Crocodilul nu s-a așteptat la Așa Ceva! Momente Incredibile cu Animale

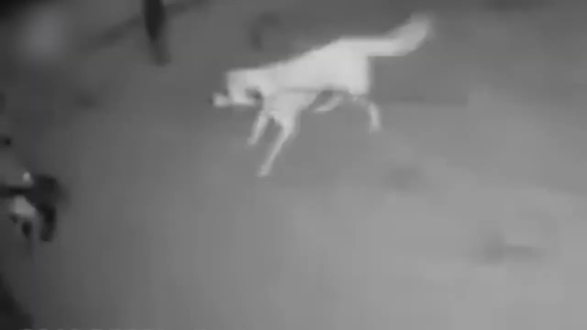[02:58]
și deja peste câteva minute apare un lup cu prada în colți.